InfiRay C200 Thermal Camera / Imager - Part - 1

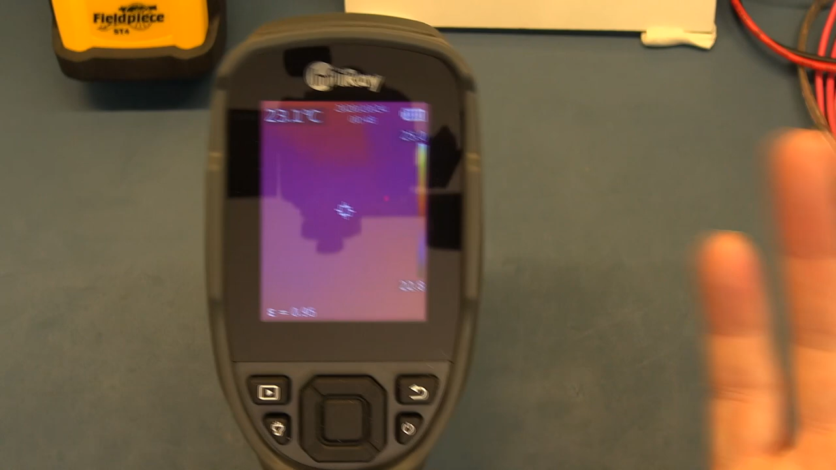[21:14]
And again, I'll bring that out as we get into the review. So when you push the middle button over here, you can see you get into not trying to avoid the reflections, you get into the settings, you can get into measurement, you can change whether you want a center spot, a hot spot, a cold spot, or no spot at all.
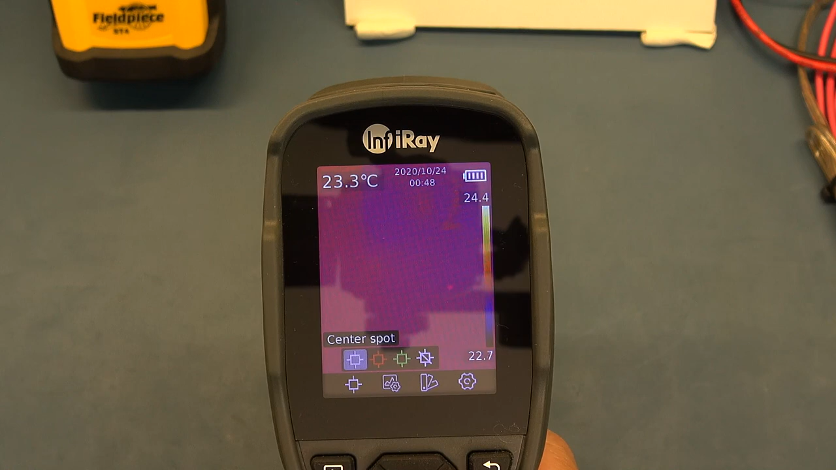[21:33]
On screen: spot 23.3°C
You get into the image mode, you can request the thermal image fusion.
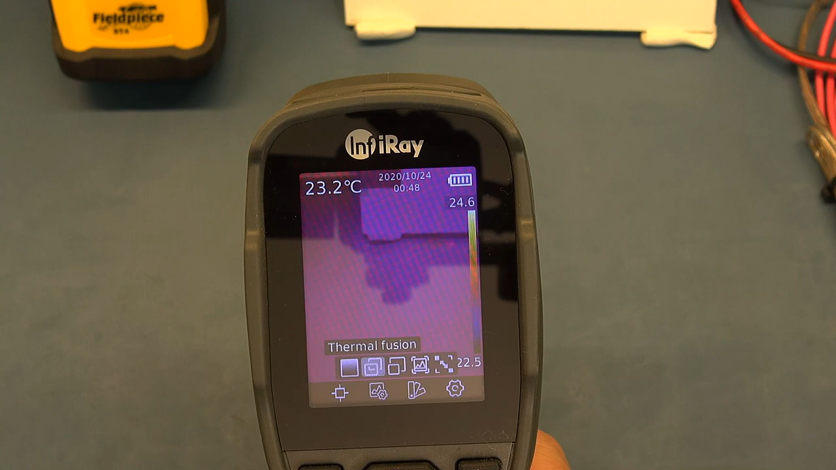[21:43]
On screen: spot 23.2°C
So over there, you can see it's blending a thermal image with the actual visual image as well.
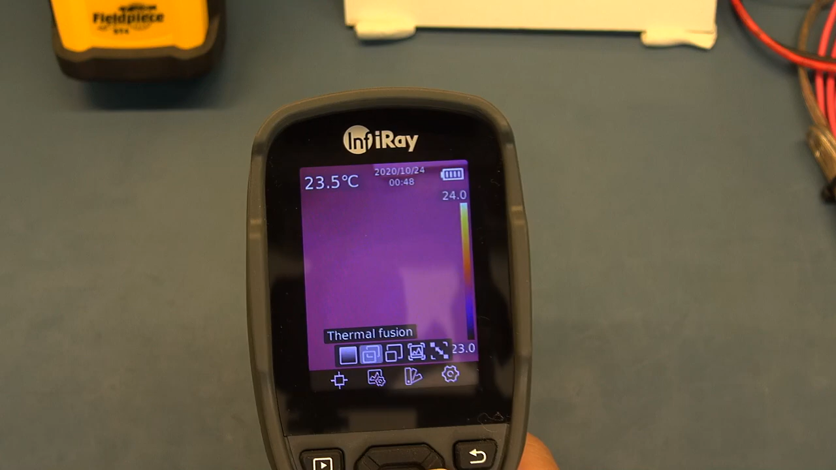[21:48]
On screen: spot 23.5°C
You've got just the visual picture.
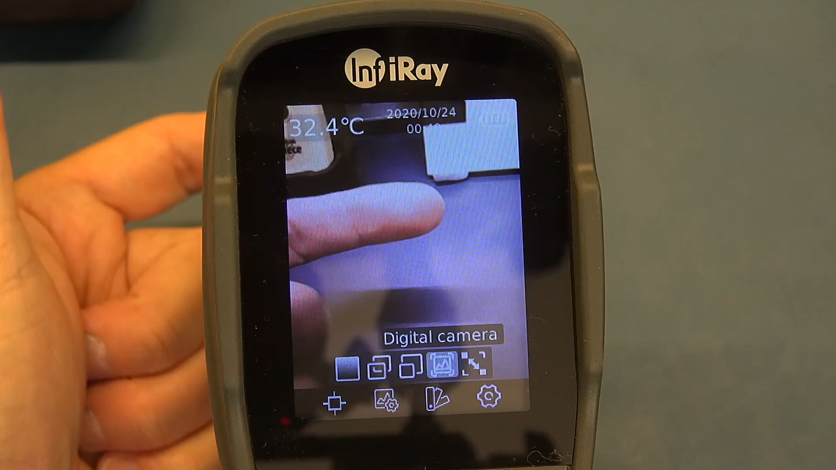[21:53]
And then you can also change the alignment.
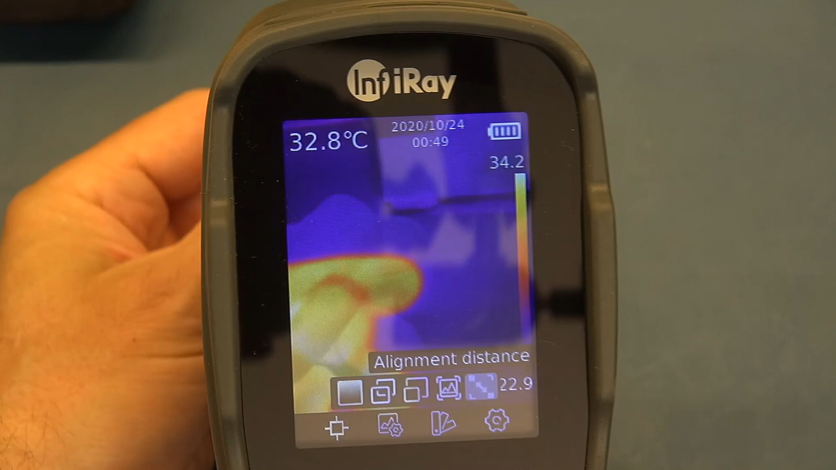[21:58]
On screen: spot 32.8°C
So the one challenge with these cameras, when you've got both a thermal camera and a visual camera,
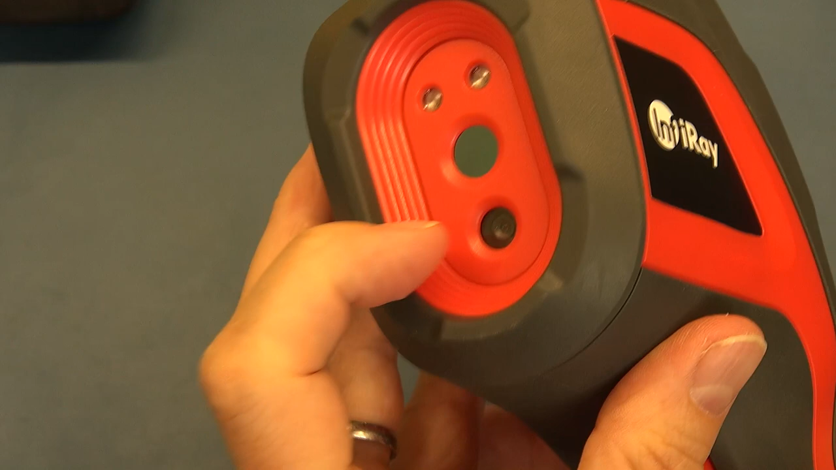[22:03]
you can have parallax error.
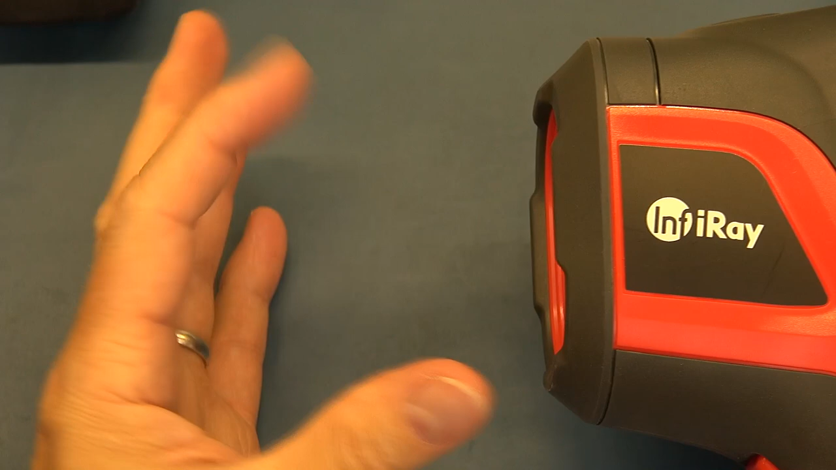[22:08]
So depending on the distance that you're at, it might not be able to align the thermal image with the visual image.
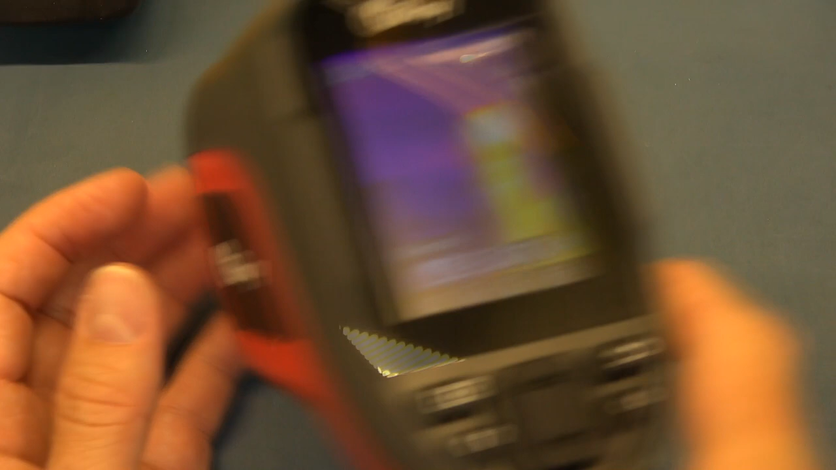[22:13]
So you can go and change that to get that lined up.
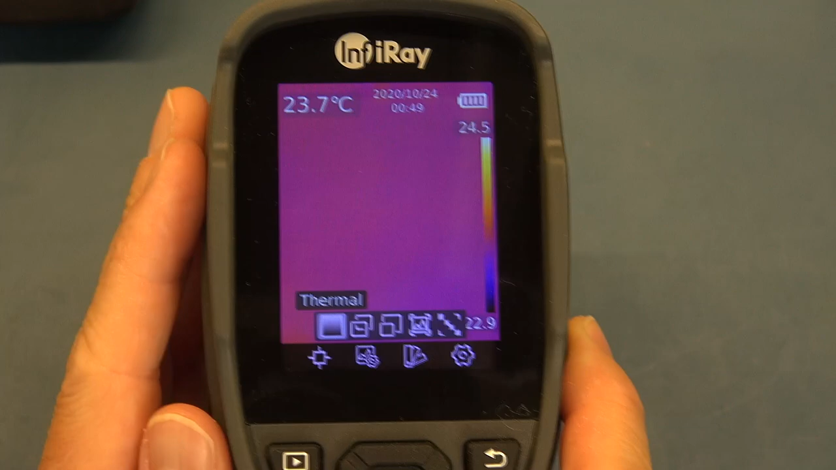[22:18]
On screen: spot 23.7°C
So that if you're taking a picture close up, and I think it's within roughly 25 centimeters,
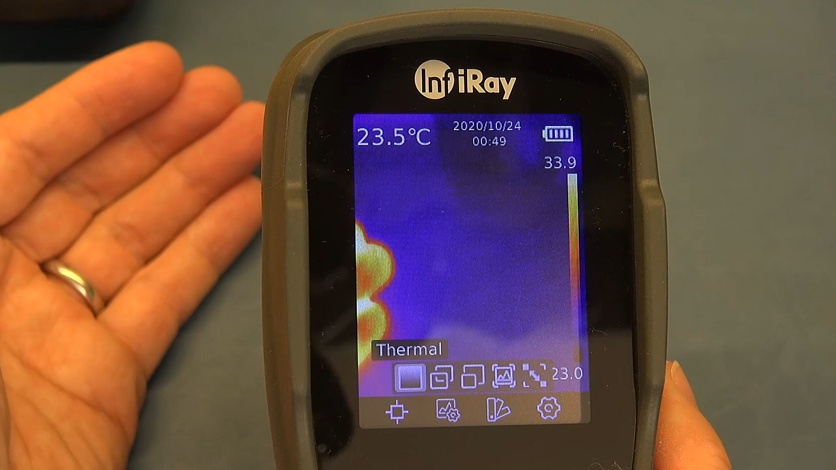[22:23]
On screen: spot 23.5°C
and out, you can go and you can adjust that so that they will line up.
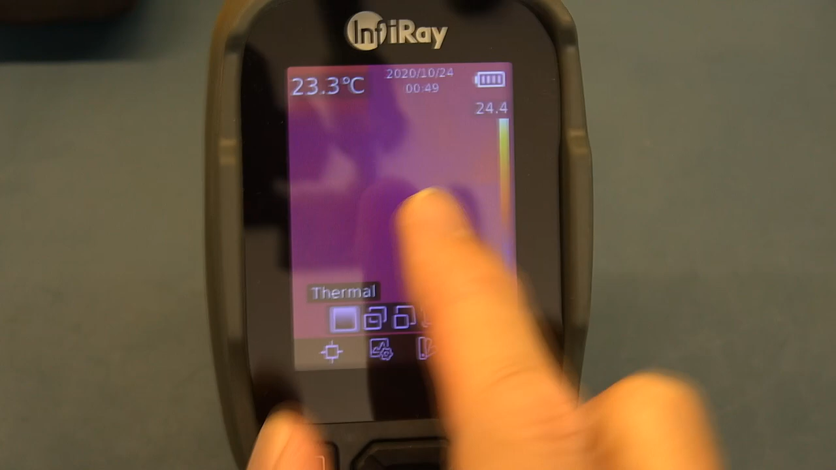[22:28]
On screen: spot 23.3°C
Now again, the beauty of this is that even though you may set this setting over here, so when you actually actually take the picture, the picture that you would replay in the camera will be displayed by whatever you set here.
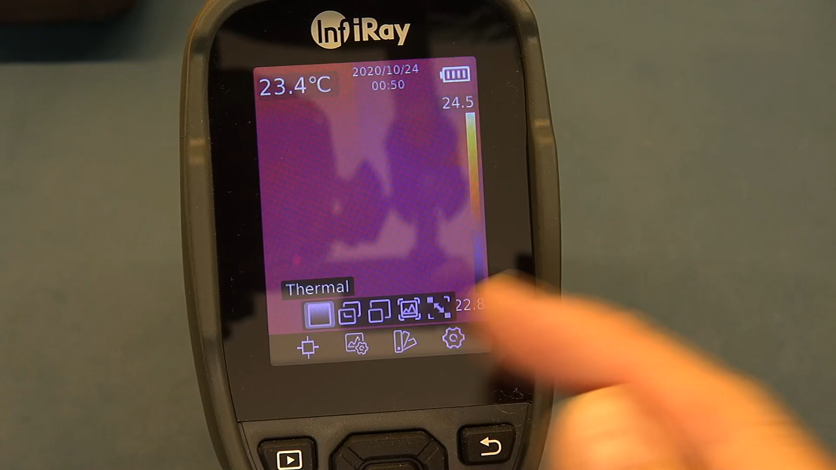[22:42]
On screen: spot 23.4°C
Once you get into the software, you can change that.
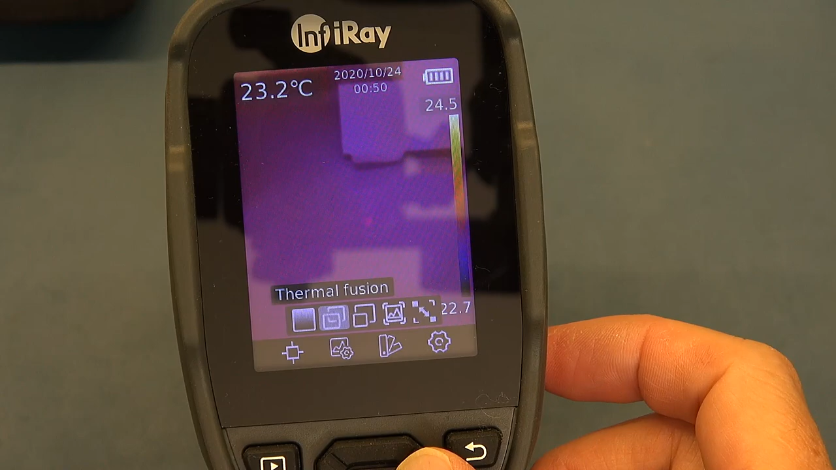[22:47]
On screen: spot 23.2°C
So just because you've decided to have, let's say, thermal fusion, or let's say picture in picture, or a digital picture, it doesn't mean you lose the other options.
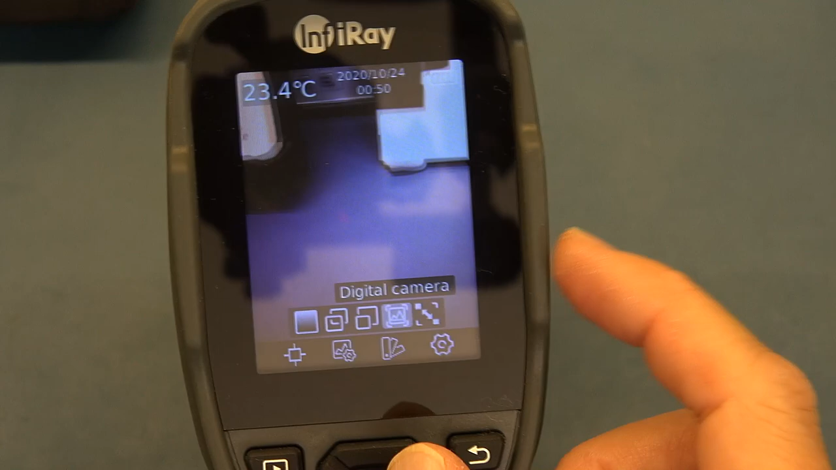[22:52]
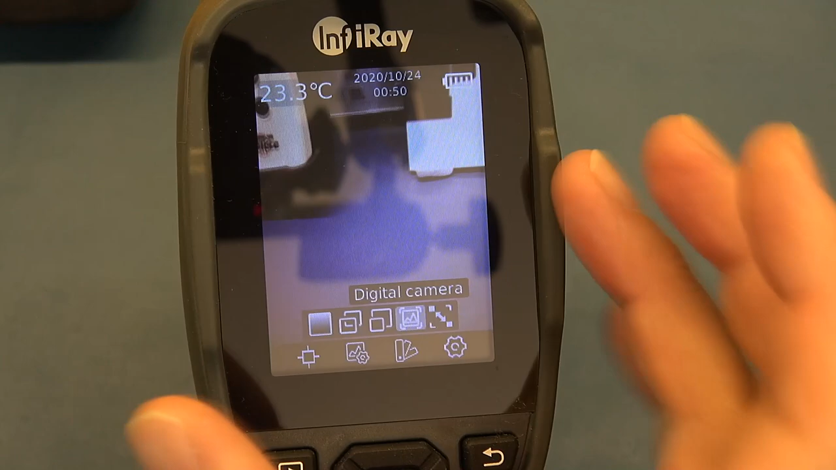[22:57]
Those are available to you once you get to the analysis software, which is great.
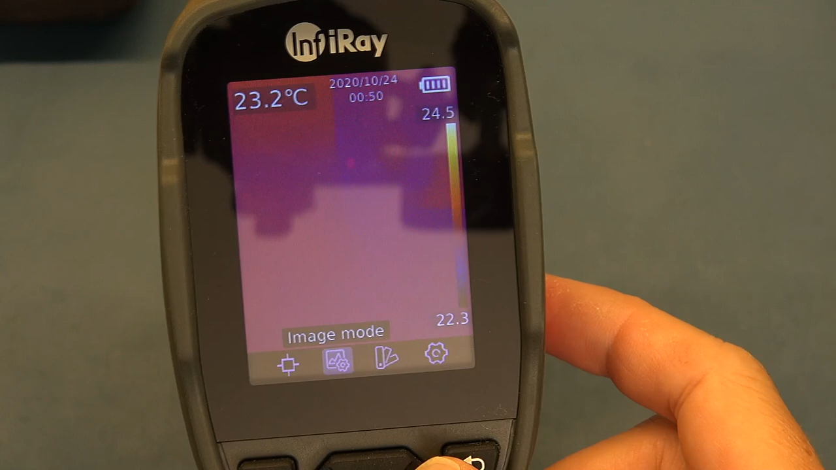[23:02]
On screen: spot 23.2°C
You've then got your palette. You can obviously go and change between your various palettes, your different color palettes.
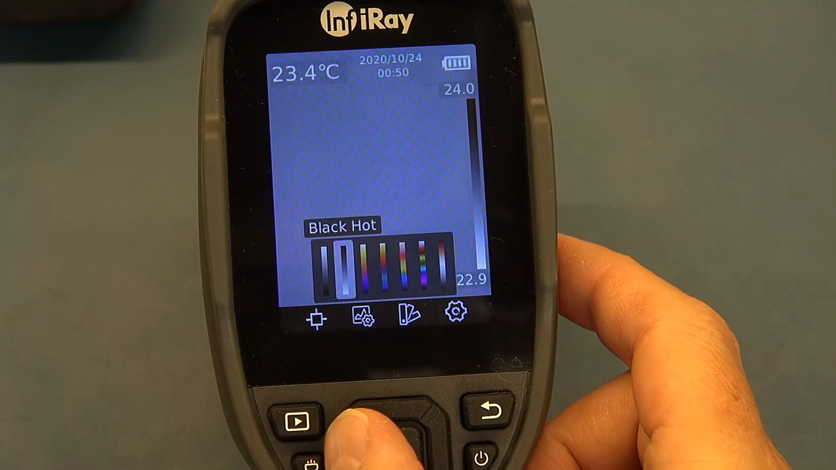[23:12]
On screen: spot 23.4°C
You've got your, where you have your black is hot, or your white is hot. Sometimes these kind of black and white modes can almost give you some better definition because you're removing the color.
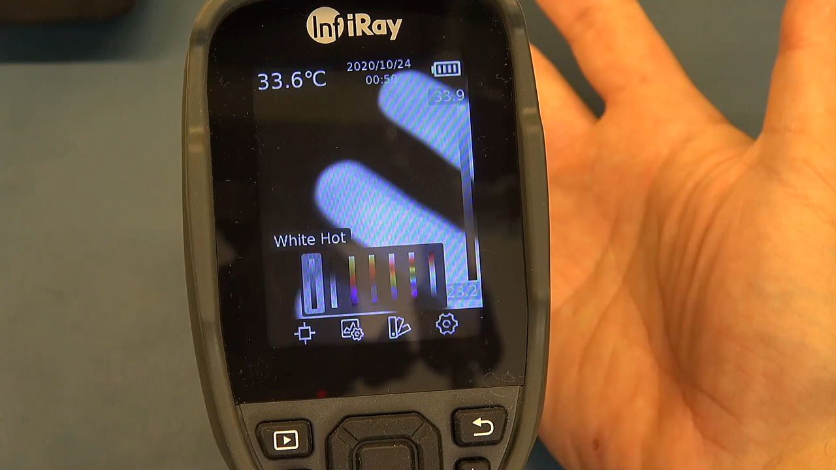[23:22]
On screen: spot 33.6°C
If you're purely trying to find a hot spot, or a cold spot, and you're not looking for all the gradual colors in between, this can sometimes give you,
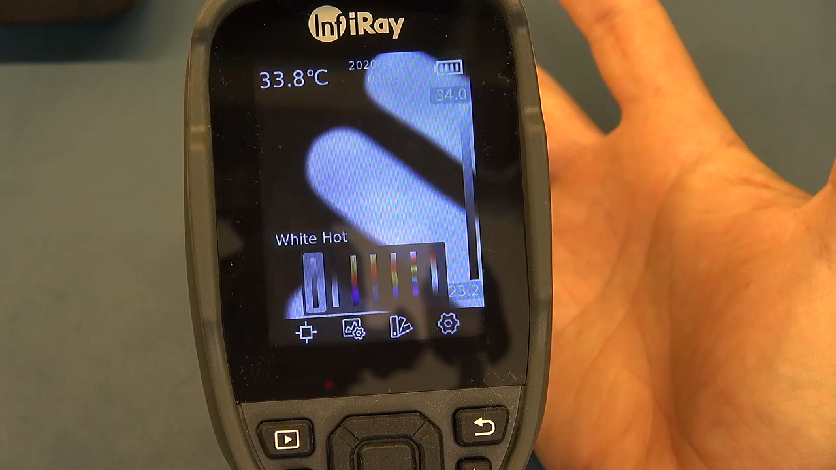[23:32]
On screen: spot 33.8°C
you can spot temperature differentials sometimes easier in these modes than you can with the color modes. So I'll change it back to the iron, which tends to be the most common.